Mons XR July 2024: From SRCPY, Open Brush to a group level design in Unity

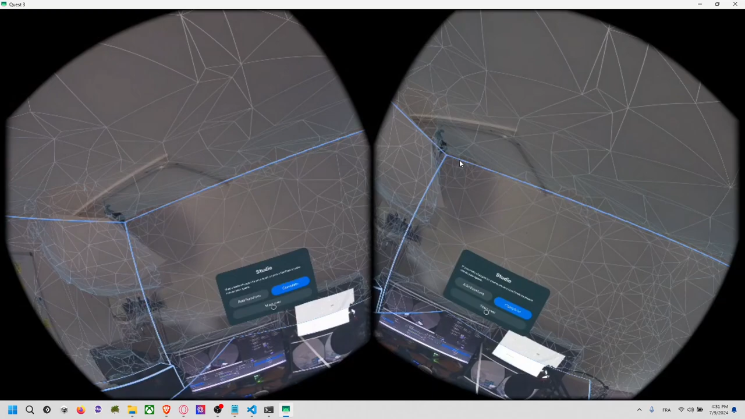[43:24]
Start Over, voulez-vous scanner? Oui. Voilà, donc ici, ça c'est le menu de scan.
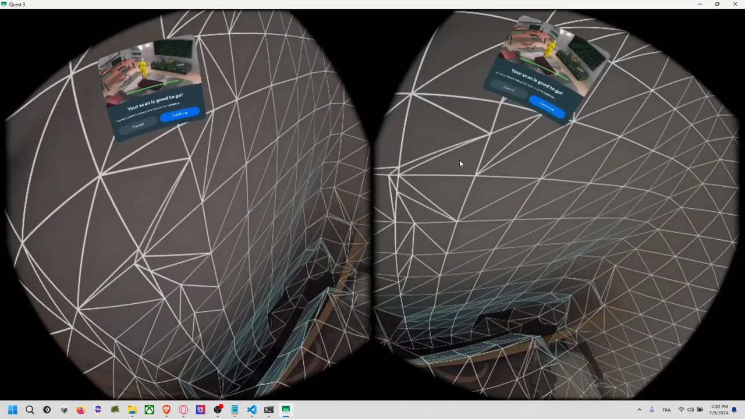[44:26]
Non, vous n'en avez peut-être pas, parce qu'il faut qu'il arrive à comprendre qu'il y a mon dessus de lui.
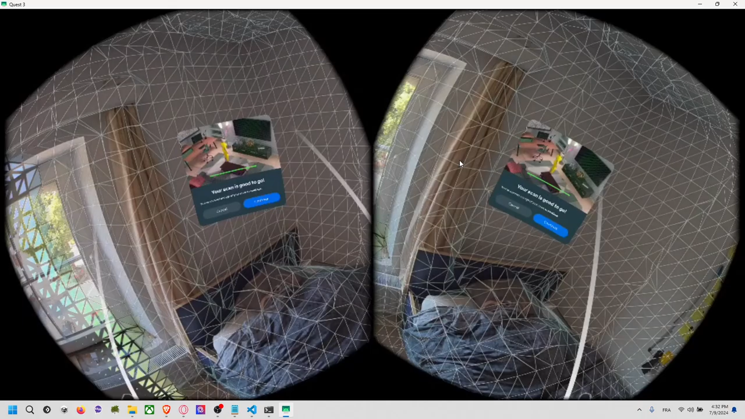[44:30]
Ah, trop tard. On va choper la fenêtre. Si la chaise, on va la prendre comme ceci dedans, c'est même faut que je la bouge.
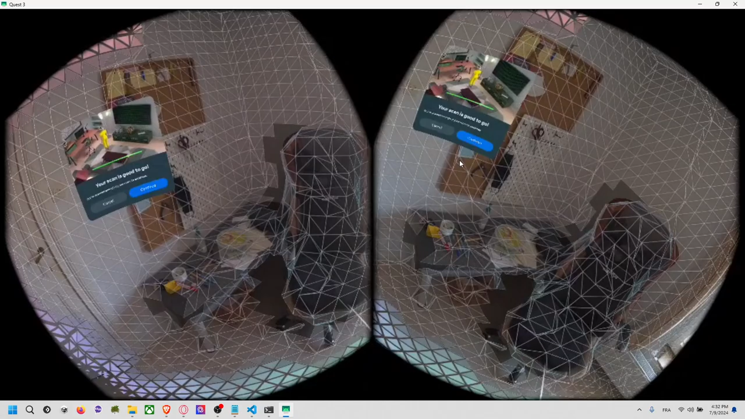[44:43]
Alors, si vous voulez pas votre chaise dans la chaise, dans la pièce, vous faites ceci. Scannez une fois comme ça.
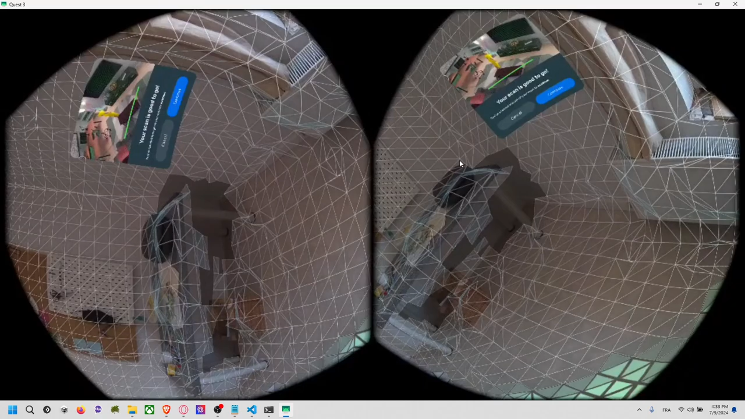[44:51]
Voilà. Puis vous y retournez pas.
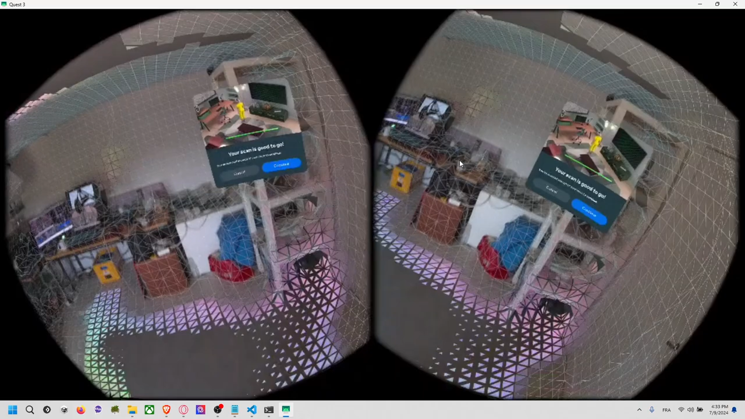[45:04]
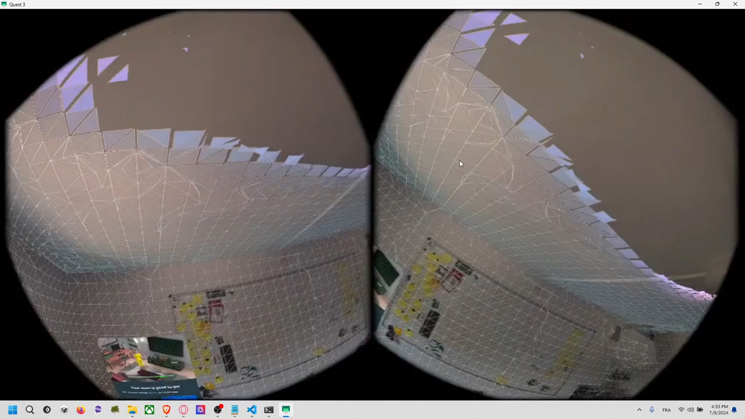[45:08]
on est bon de ce côté-là. Ici, il faut que je scanne un peu ce truc-là pour qu'il arrive à comprendre ce que c'est.
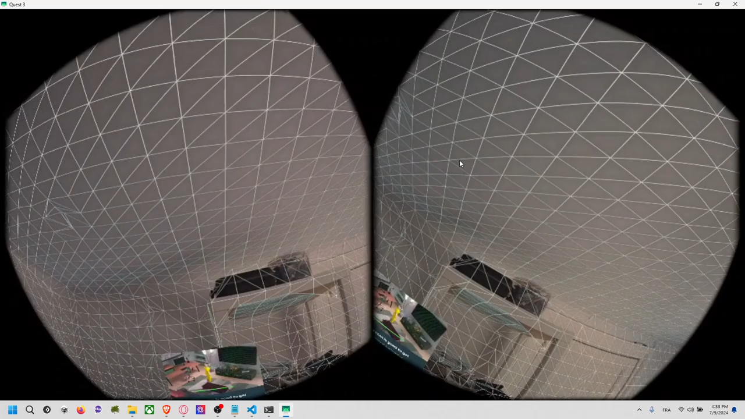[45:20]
Voilà, on est bon. On va dire c'est bon. Et alors voilà.
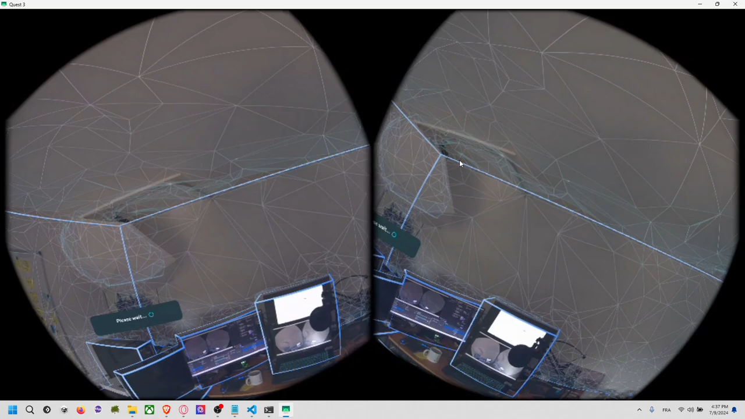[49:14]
Voilà, donc ça veut dire que maintenant, en fait, il a maintenant compris que c'était ma chambre.
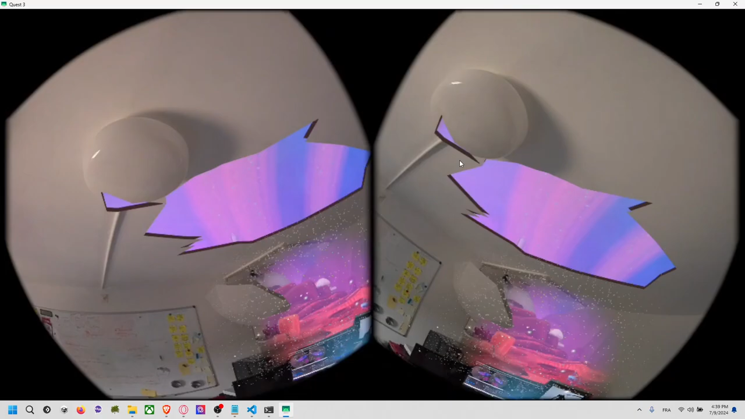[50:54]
Vous voyez que maintenant, tous les points qu'on a scannés tantôt, ils sont là-bas.